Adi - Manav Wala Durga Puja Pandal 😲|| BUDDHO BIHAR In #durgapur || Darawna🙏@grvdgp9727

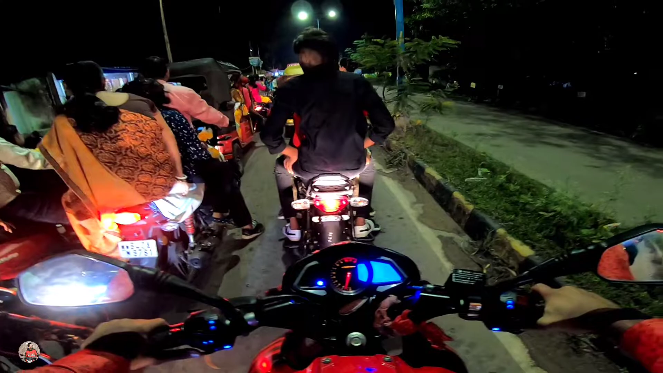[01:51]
तो यहाँ पे फिलहाल बाइक को रोकना ही होगा। तो आपको सीट्स में रिएक्शन मिल ही जाएगा।